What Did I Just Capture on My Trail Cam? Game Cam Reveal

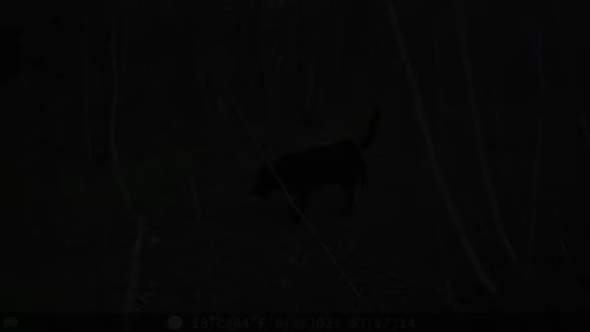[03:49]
There's my dog Otis when we set the camera up.
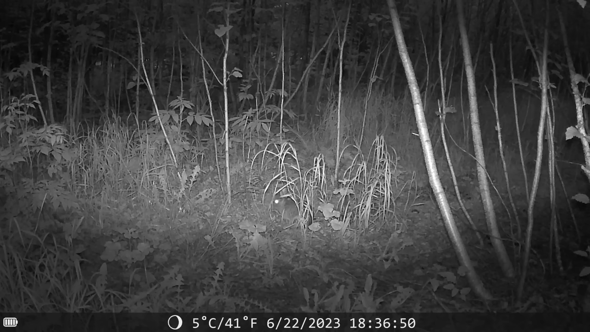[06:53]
Oh, there's a bunny. A cat. Oh, mama grizz and her two cubs once again.